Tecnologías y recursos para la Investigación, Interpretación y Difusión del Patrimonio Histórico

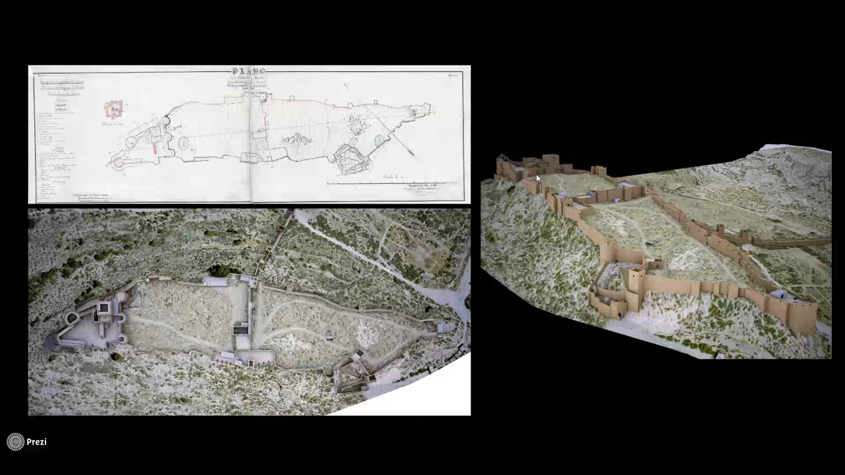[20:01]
también por el hecho de que como comentaba antes no solo contar con la planta sino con los alzados también de este monumento nos ha facilitado muchísimo las cosas este documento pues también podemos ampliarlo y
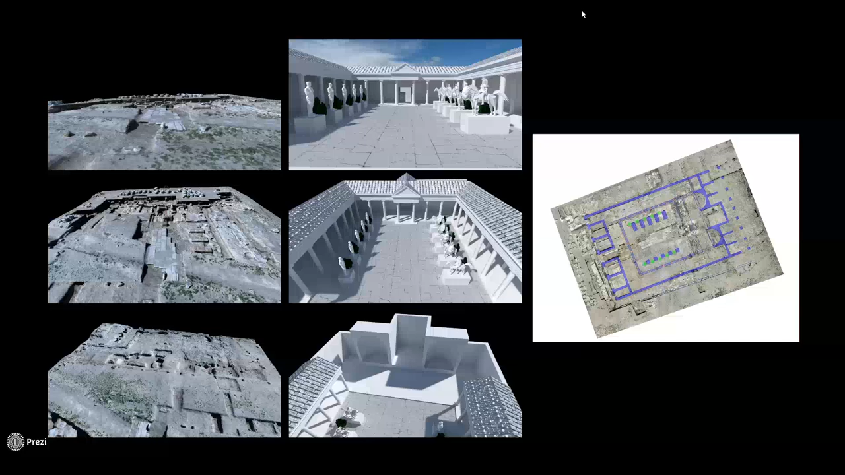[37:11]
paralelos o a proporciones de las propias columnas o de los propios fragmentos que tenemos documentados y que nos permite realizar algunas
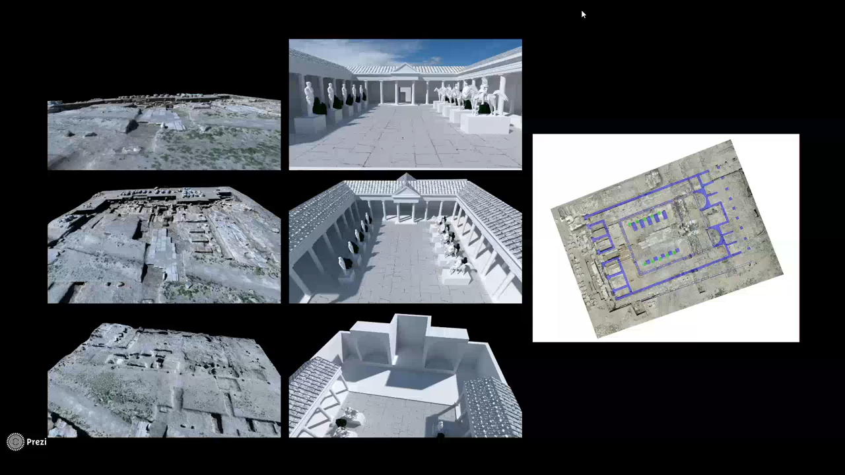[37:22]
idealizaciones como esta que estamos viendo las que queremos dejar claro que no queremos transmitir que este edificio era así esto son hipótesis de trabajo que poco a poco van evolucionando para intentar acercarnos lo más posible a la realidad aquí también podemos plantear no solo algunas cosas que más o menos tenemos claras sino también nuestras dudas y nuestras inseguridades en la cabecera del edificio pues tenemos una zona central cuadrangular con dos esedras laterales y dos espacios cuadrangulares en los extremos
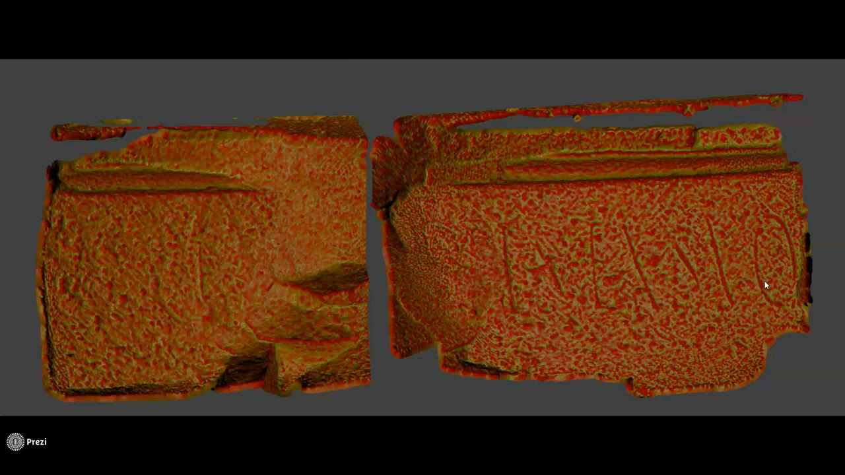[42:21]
pues bien este elemento fue el caso de estudio de Raúl Manchón y José Santiago de la Universidad de Jaén en la que también en base no sólo a estos resultados sino a su estudio directo por parte de ellos finalmente se ha podido desvelar qué es lo que
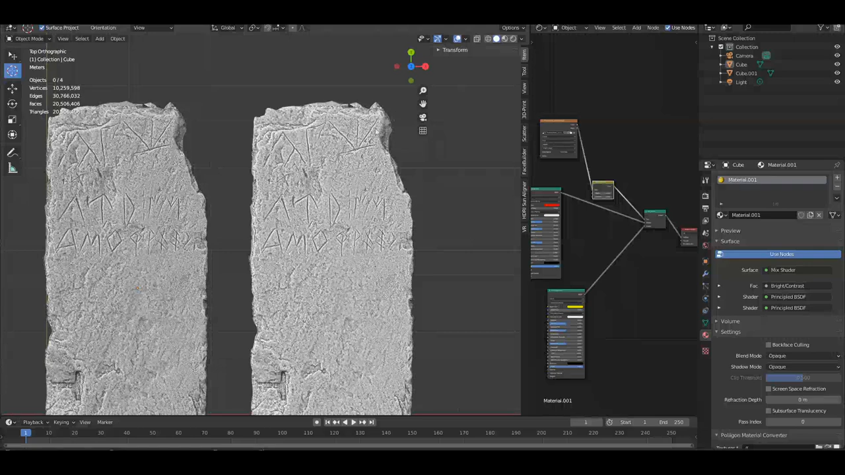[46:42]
o pueden resultar costosas haciendo una fotogrometría muy detallada se pueden llegar a obtener unos resultados bastante sorprendentes
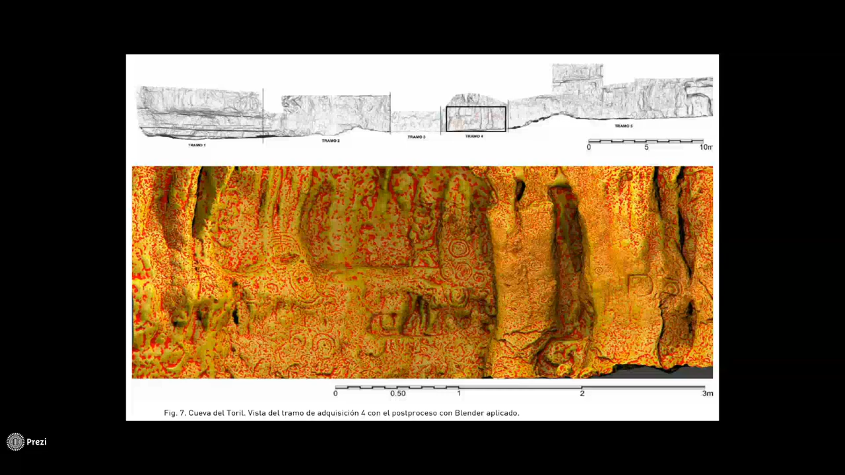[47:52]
fotogrametrías con bastante detalle todo este abrigo la aplicación de esta metodología nos ha permitido detectar algunos de los de los grabados que son casi imperceptibles a simple vista y también combinando con otras metodologías como esto vamos a ver aquí que sería un RTI virtual de esto lo haremos ahora más adelante una combinación de diferentes iluminaciones
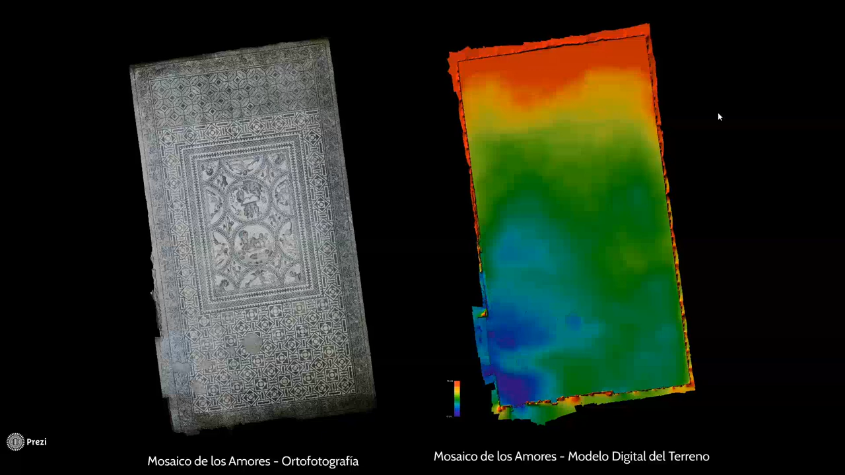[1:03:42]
ejemplo aquí en la zona de la puerta o la zona más elevada aquí en el extremo norte. Pero que también nos han permitido aplicar algunos filtros como los que hemos estado viendo antes en base al desarrollo de aplicaciones como Astre. Aquí tenemos este mapa el que básicamente hacemos eso. Buscamos a partir de la fotogrametría determinados filtros que nos marquen todas las oquedades que hay en el mosaico. De esta manera podemos ver las zonas donde hay mayor erosión, las teselas o en esta zona que resulta algo muy curioso,
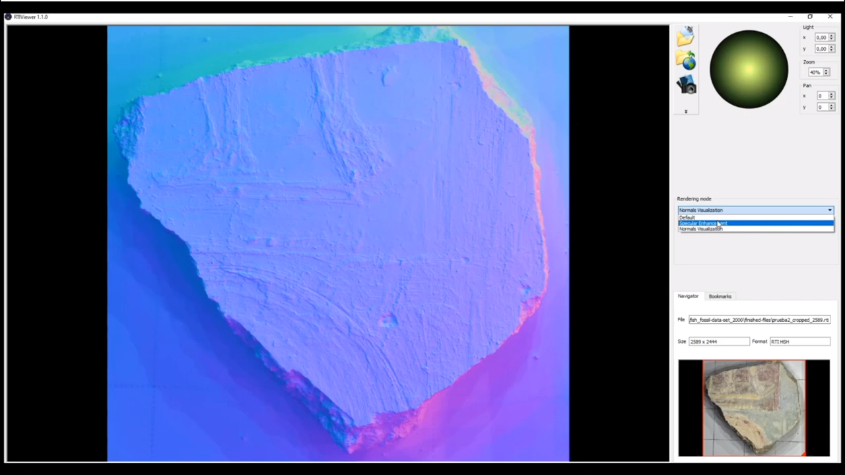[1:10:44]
esto que estamos viendo para desvelar mapas de normales que nos podrían permitir la obtención de un modelo tridimensional o mapas de luces con las que podemos ir jugando para ver determinado detalle.
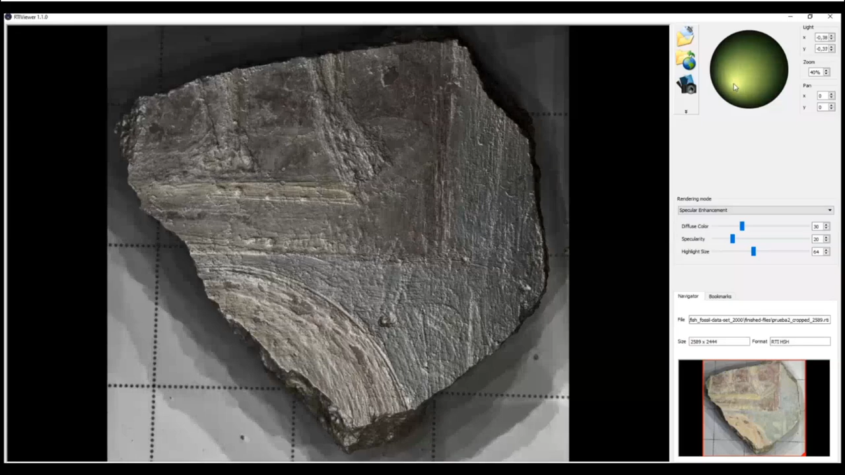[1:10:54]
En este caso del estuco, pues, prácticamente es que se pueden apreciar la dirección de cada una de las pinceladas que se han ido aplicando,
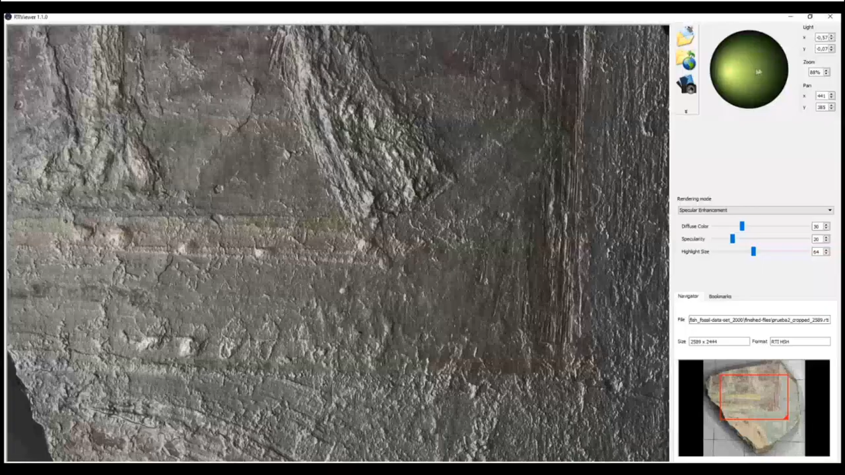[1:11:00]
las pequeñas grietas, las pequeñas erosiones que tiene el estuco, o incluso en esta zona que se
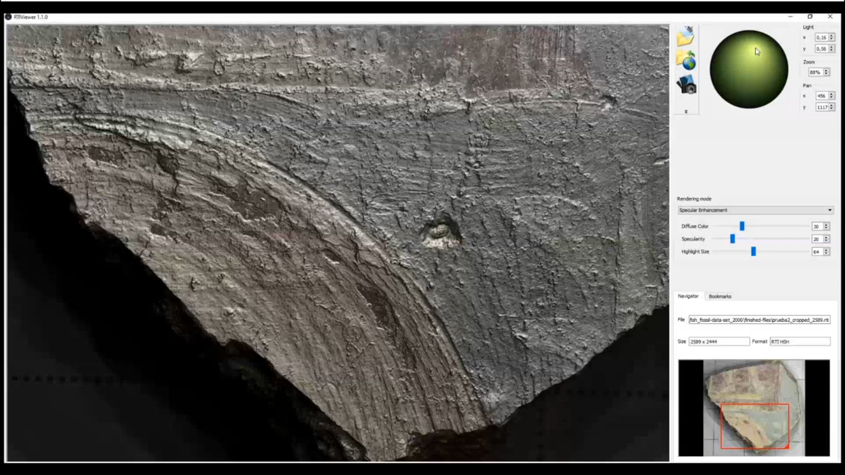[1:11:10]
aprecia perfectamente la sinopia que se marcó sobre el estuco previamente a la pintura.
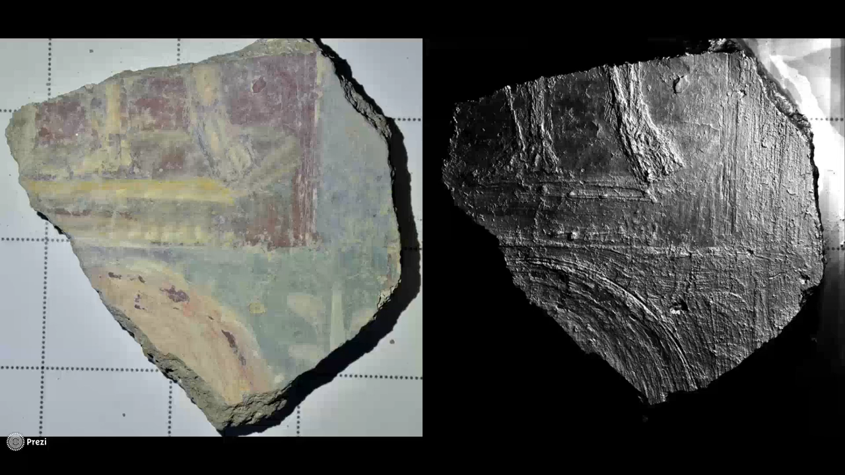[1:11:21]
Aquí podemos ver una de las imágenes del resultado final, donde se ve perfectamente todo el volumen de la pintura. Y en otro caso, como es el de este camafeo,
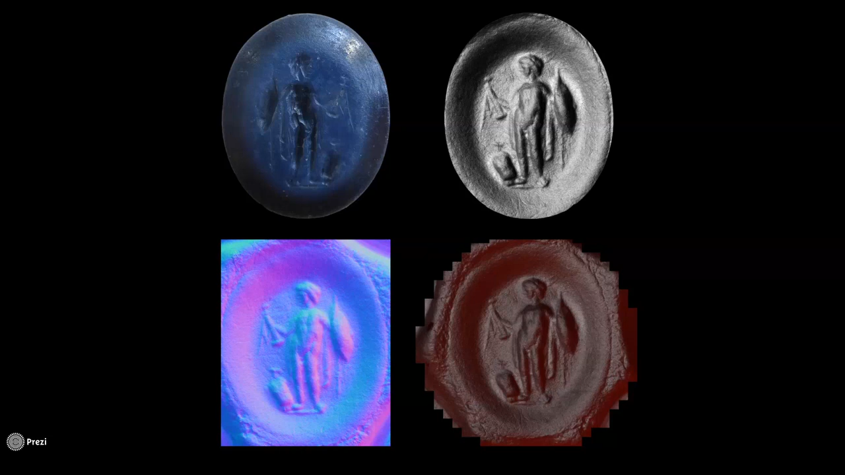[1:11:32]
en el que empleamos esta técnica a partir de un molde, le aplicamos esta técnica de RTI con la finalidad de obtener finalmente un modelo tridimensional de la pieza. En el caso del plomo, pues, aplicamos esta tecnología,
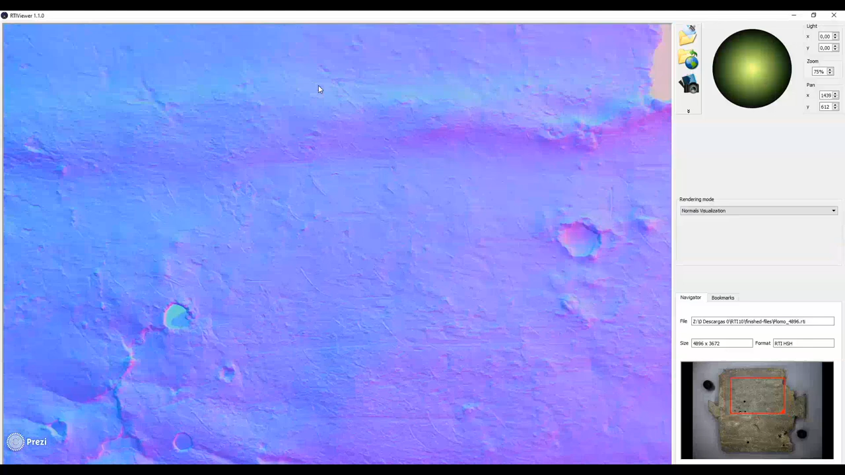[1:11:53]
obtuvimos un modelo bastante interesante, pero que tampoco nos resultó todo lo útil que nos habría gustado. Hay zonas que se ven mejor, zonas que se ven peor, pero el hecho de que la deformación de la pieza por los pliegues que podemos encontrar aquí dificultaba bastante la lectura,
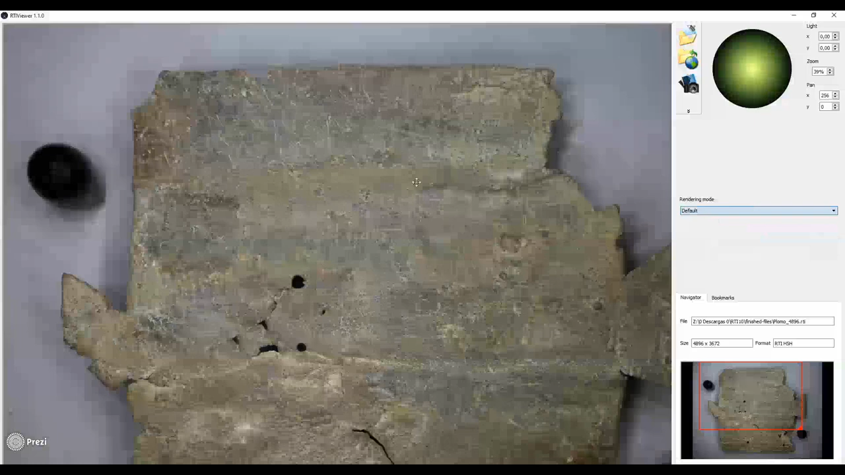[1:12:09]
pero no solo por eso, sino también por la... calidad de la fotografía. No recuerdo la cámara de fotos que empleamos,
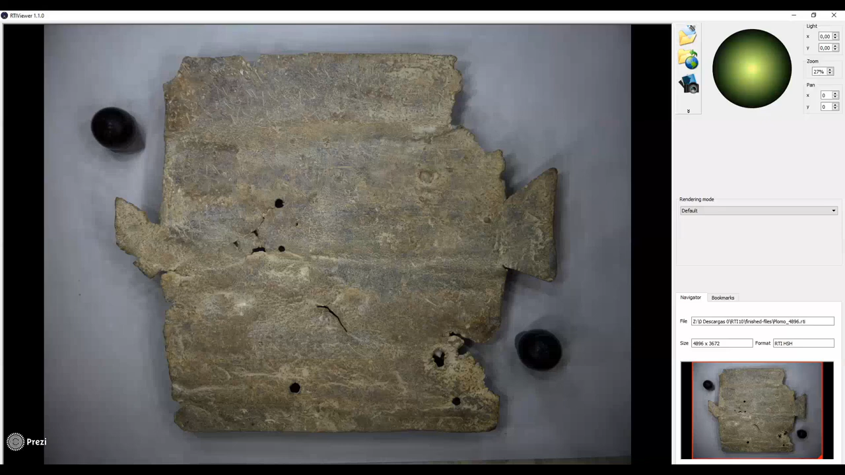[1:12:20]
creo que fue una cámara de 12 megapíx, una cámara de reflex, pero no tiene la suficiente calidad como para sacar hasta el último detalle.
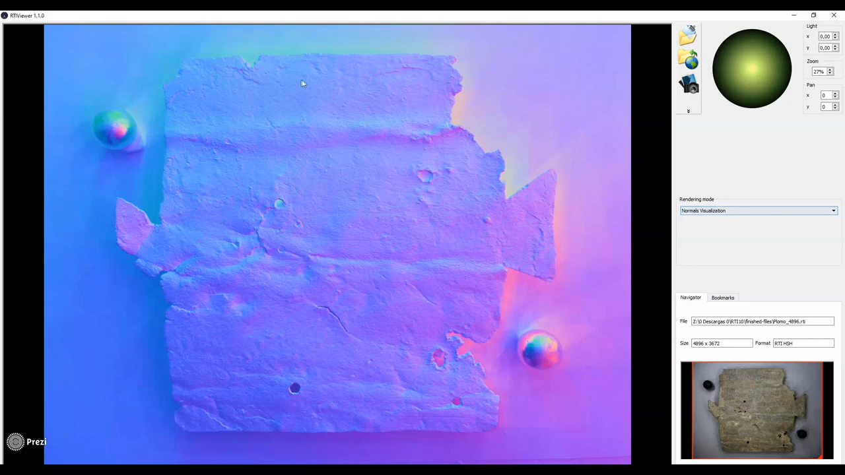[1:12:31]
Empleando, como decía al principio, inversiones en, por ejemplo, una cámara de fotos de mayor resolución, podríamos tener bastante más